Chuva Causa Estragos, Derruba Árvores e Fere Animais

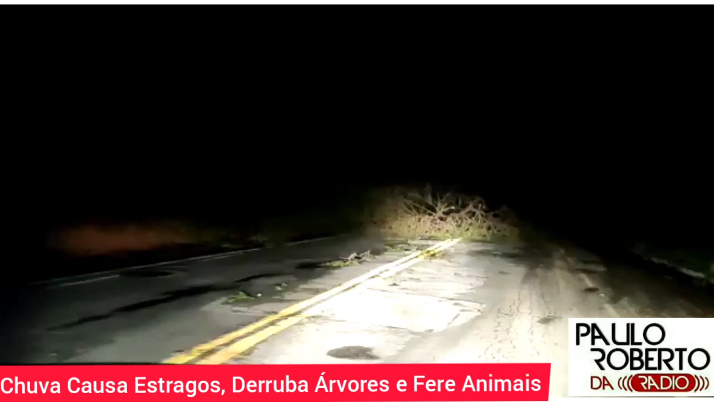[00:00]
Trevo de Pedra Arada. Devastação foi muito grande. Que não adianta, não.
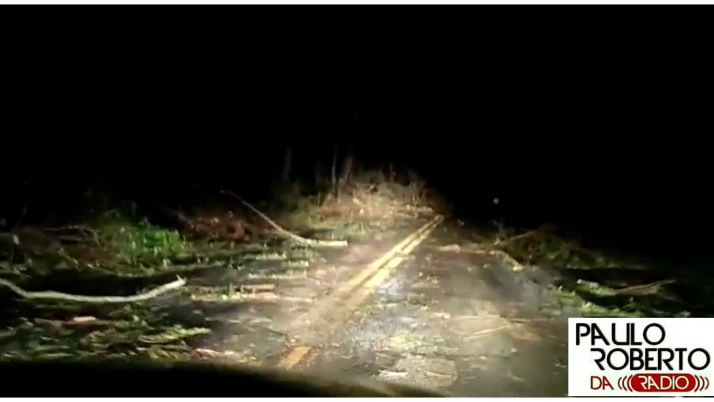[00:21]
É muita quebradeira, hein? O vento passa com força. Barulhado, hein?
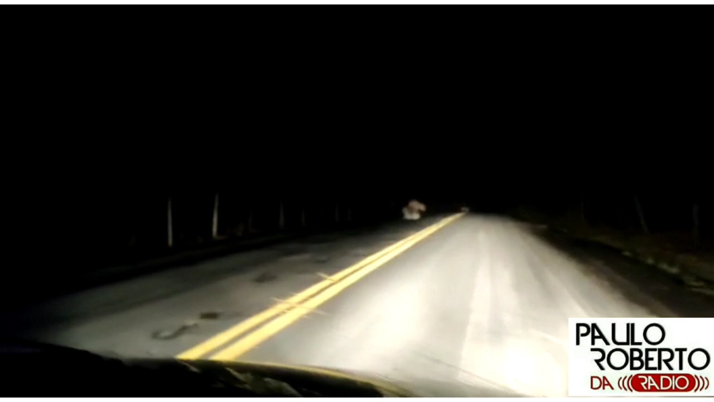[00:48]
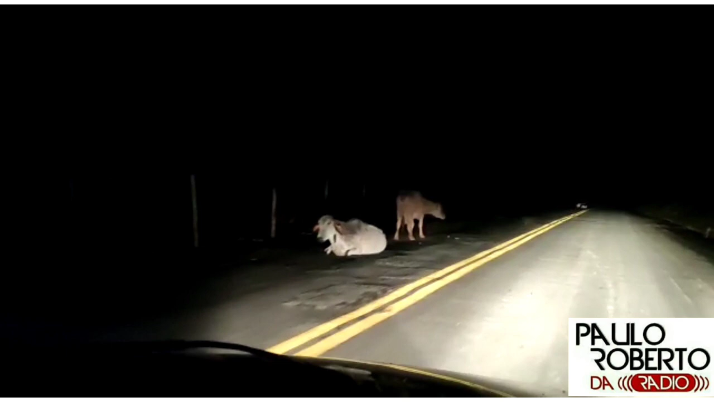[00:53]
Muito boi machucado na pista. O bichinho tá
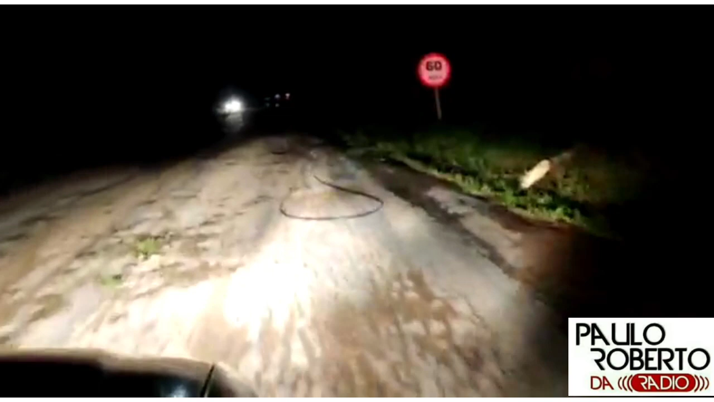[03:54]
Quebrou, arrebentou muito fio. Ó. Tudo aí é cabo de internet, energia caída. O pessoal das empresas está aí trabalhando.